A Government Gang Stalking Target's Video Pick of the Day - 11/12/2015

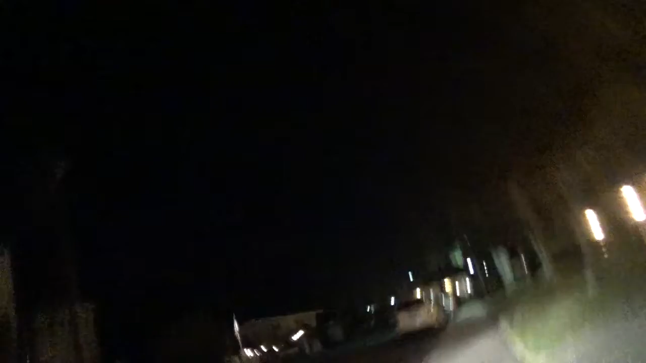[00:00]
Now, coming up beside us is a white car. Reminds you of last night, doesn't it?